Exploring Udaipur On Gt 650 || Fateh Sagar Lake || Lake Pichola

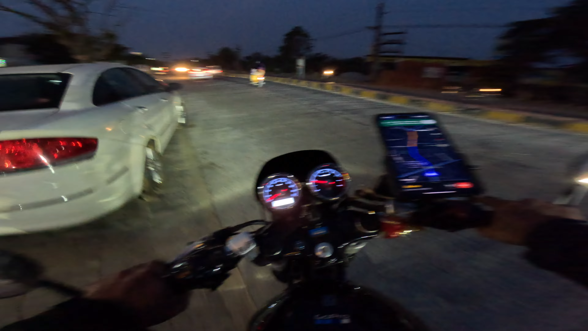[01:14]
यही है सीधा 9 किलोमीटर भाई। अपनी गाड़ी में जो रहता कि कभी भी आप निकल जाओ, कभी भी आ जाओ। तो आज उदयपुर की सड़कों पे अपनी जीटी चलते हुए एकदम मस्त बवाल, एकदम बवाल हो गया आज तो। अभी खाना भी खाना भाई, भूख भी लग रही।
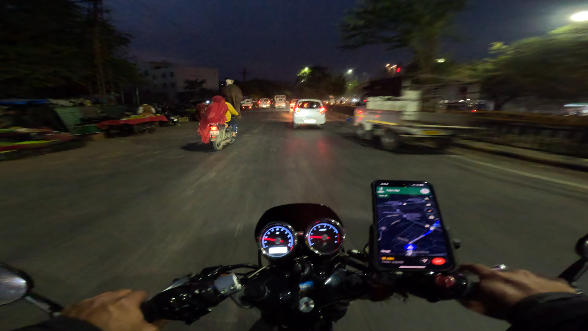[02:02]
जल्दी आयो ना तो ये फायदा रहता कि आप उसी दिन एक दो चीजें कवर कर सकते हैं आराम से।
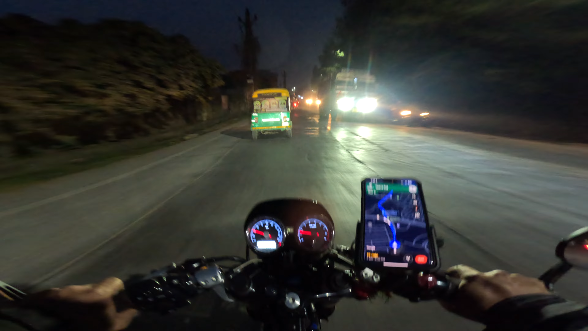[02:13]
ये यहाँ थोड़ा सा लैंडस्केप ऊपर नीचे, देखो थोड़ी सी आ गई ऊपर फिर नीचे, थोड़ा सा देहरादून टाइप का फील दे रहा।
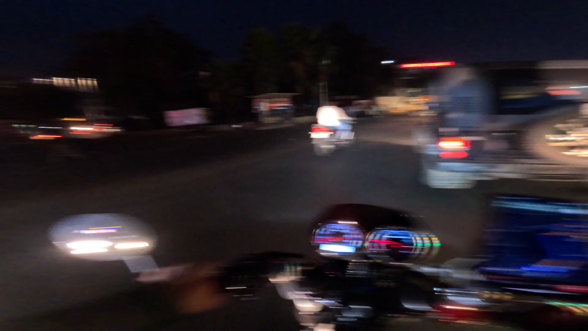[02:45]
वाइन बियर सब एक ही साथ है शॉप यहाँ पे, जैसे अपने यूपी में अलग अलग रहती ना, सब एक साथ ही है यहाँ पे। जैसे हमें लगता मेन मार्केट से निकल रहा है अपन, होटल पारस, पाजी की रसोई, ओ माय गॉड।
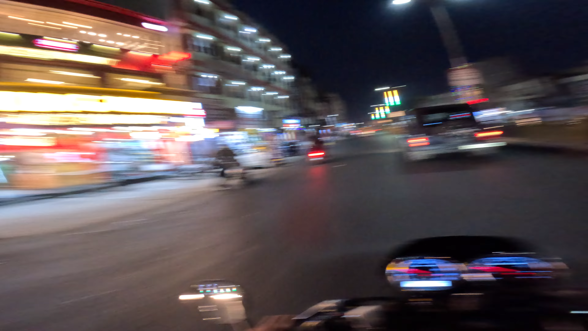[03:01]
ये थोड़ा सा चांदनी चौक टाइप का फील आ रहा है इसको देख के। तो अपन को यहाँ से राइट लेना है भाई, सब बार आर तो ऐसे बने, देखो तो जरा कितनी बढ़िया चीज़ है भाई।
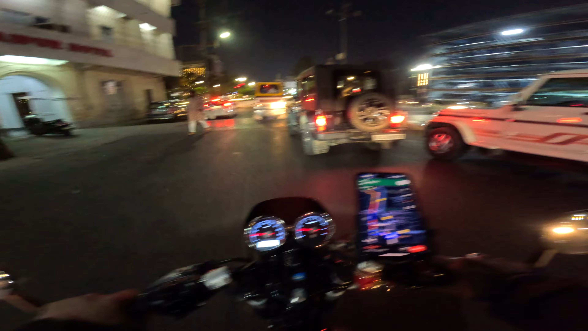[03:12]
अपन को यहाँ से लेना है लेफ्ट, 90 डिग्री लेफ्ट, इंडिकेटर दे दो भाई। ये कैमरे वैमरे का प्रॉपर हमारे तो सीन ही नहीं दिख रहा है, ऐसे ही है मतलब सब।
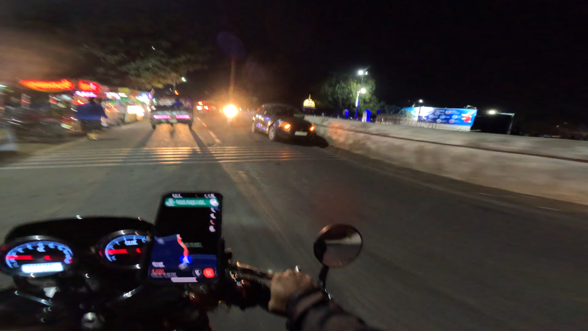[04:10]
ये है ये, यही है शायद से, यही है हाँ फतेह सागर भाई, यही है।
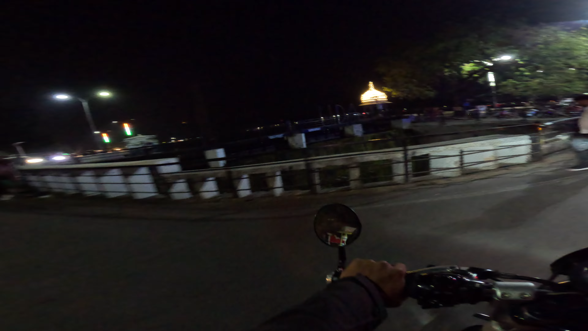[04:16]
लाइट तो जल्दी नहीं भाई यार, कहाँ कुछ हो रहा, यहाँ तो हमें कुछ नहीं दिख रहा, कुछ है भी कि नहीं है।
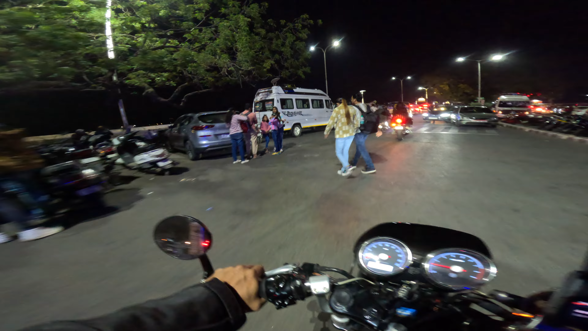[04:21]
अच्छा सामने से देखेगा, अच्छा ये तो फ्री पार्किंग है, फ्री पार्क लगाओ और घूमते रहो।
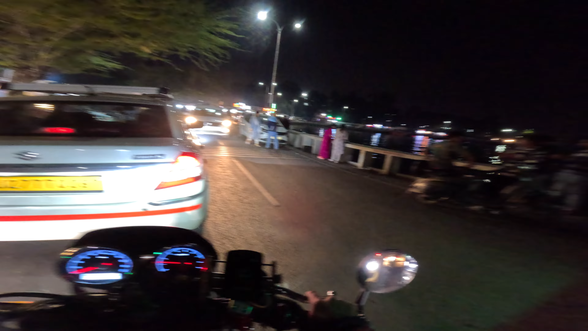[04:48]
झील के साइड में बढ़िया खाने पीने का चीज लगा दिया, और यहाँ पे लाइटिंग वाइटिंग पता नहीं आगे है कि सब पूरा ऐसा ही है।
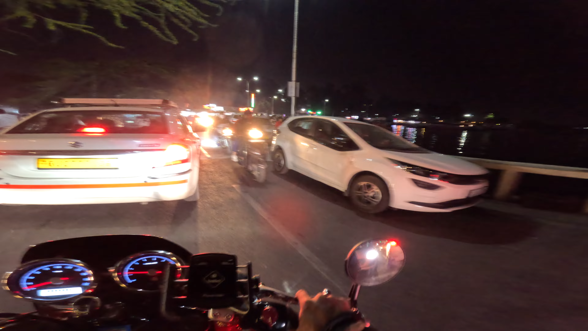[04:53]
आई गेस सब बस चिलवाने आते, देखो फैमिली के साथ, और कुछ नहीं है। हम सोच रहे थे वो है वो, यही है, फिर लाइटें वाइटें नहीं जल रही शायद से।
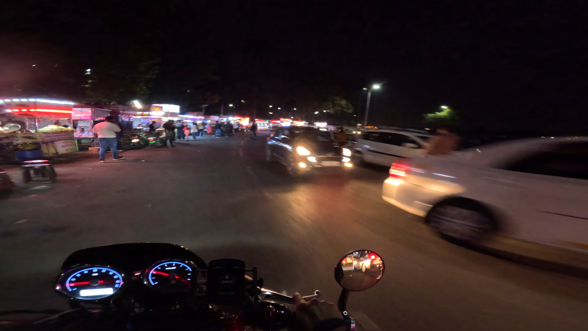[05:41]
ओह माय गॉड कितनी ज्यादा चौपाटी है यार। पाव भाजी, मैगी। मैगी तो ऐसा लग रहा है हिल स्टेशन बना दिया मैगी मिल रही। तो बस ये होटल दे दी उनने, उस साइड से व्यू आ गया एक साइड का, बस हो गया काम।
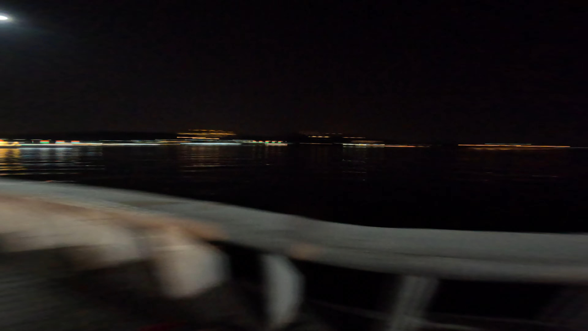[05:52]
अरे भाई ये बहुत चलती है ये वाली जीप, इसको जीप बोल लो या थार बोल लो, महिंद्रा की बोल लो, कुछ भी M40 बोल लो, कुछ भी ऐसी ही है।
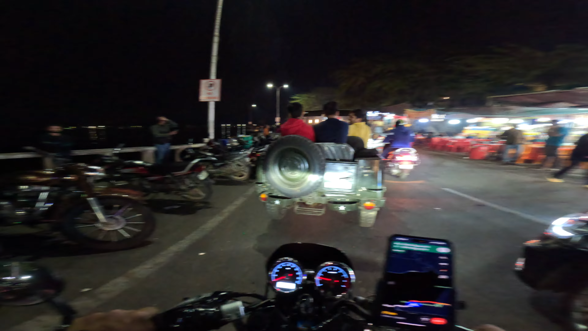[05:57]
ये बहुत भयंकर चलती हैं ये वाली गाड़ियाँ।